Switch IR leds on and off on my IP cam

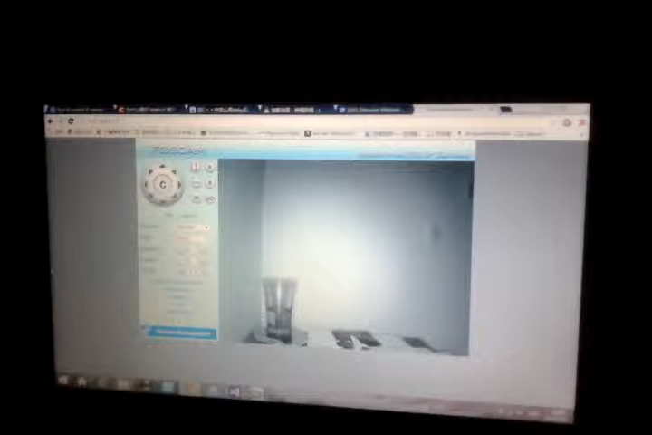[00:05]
hello everyone this is yamming wang about his robot night watcher this video shows how i switch the ir camera from
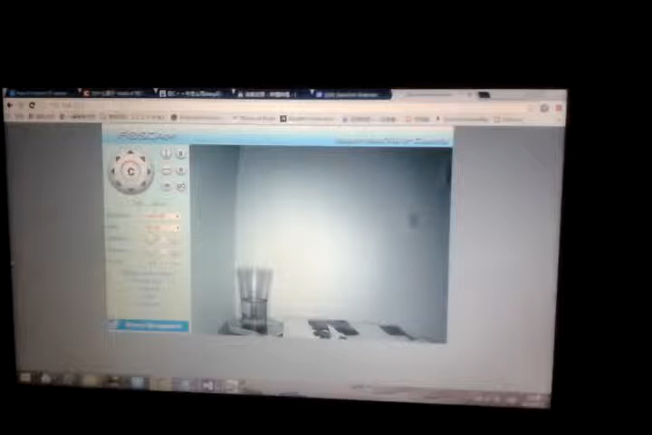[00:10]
day vision to night vision as you can see these
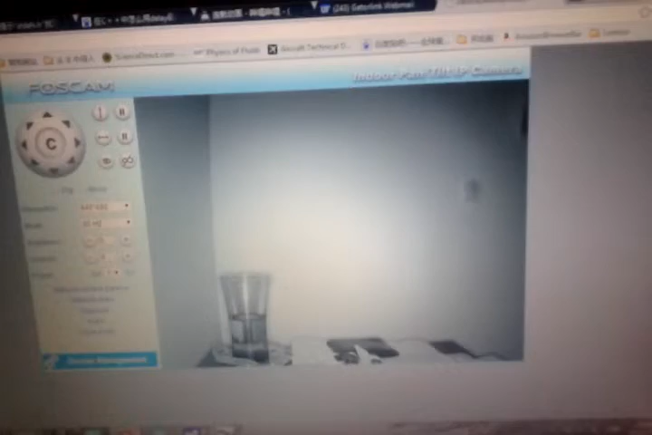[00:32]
some images in front of it but this causes problem when i want to use my laser pointer because
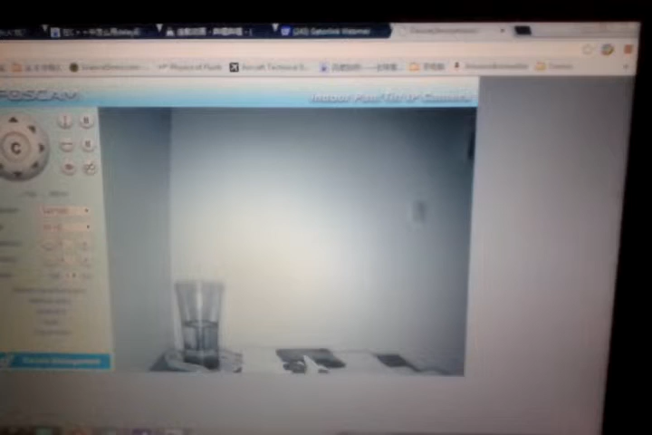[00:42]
the it will be too bright to separate the later dot from the background so i need to turn off those ir leds to
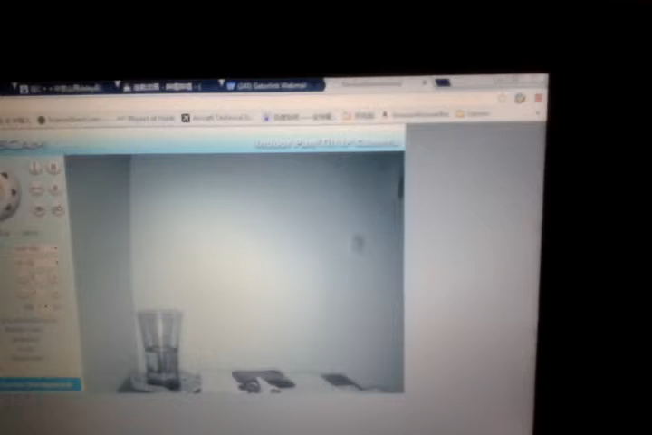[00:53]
make the laser pointer work so i